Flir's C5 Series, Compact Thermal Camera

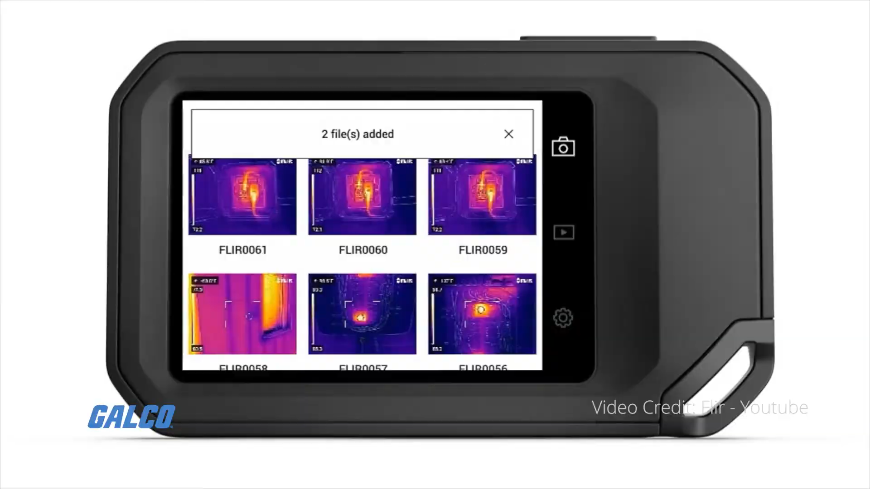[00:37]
Built-in FLIR Ignite Cloud Connectivity allows direct data transfer,
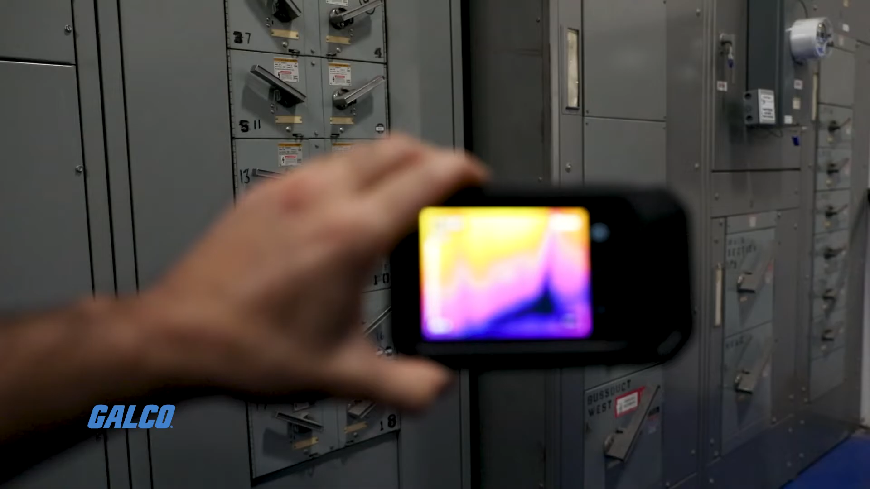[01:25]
create professional reports that document the problem and required repairs.
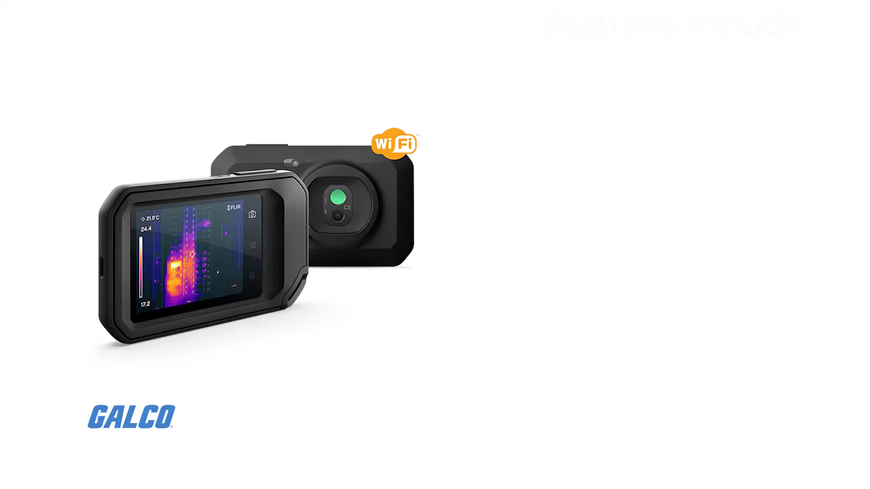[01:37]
Additional features include MSX True Thermal Imaging and One-Touch Level Span,
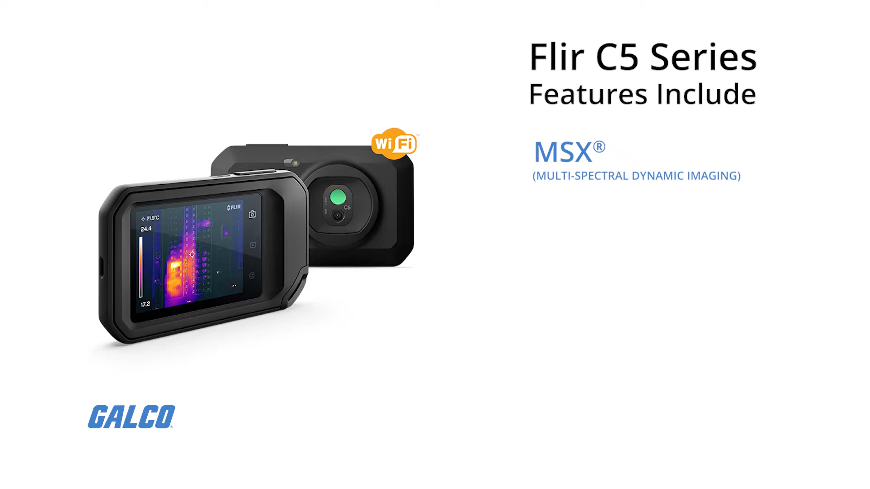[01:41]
3.5-inch integrated touchscreen, 5-megapixel camera, and an IP54 rating for protection against water and dust.